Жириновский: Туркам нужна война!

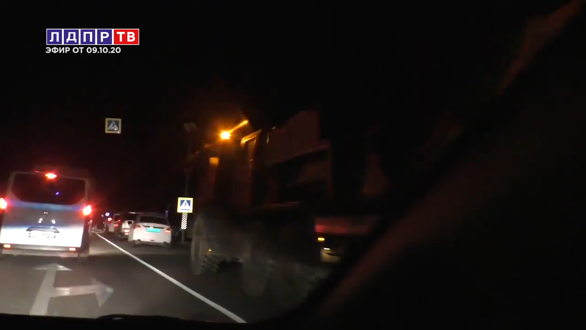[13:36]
Вот сейчас мы находимся на федеральной трассе М6 «Каспий» в Волгоградке.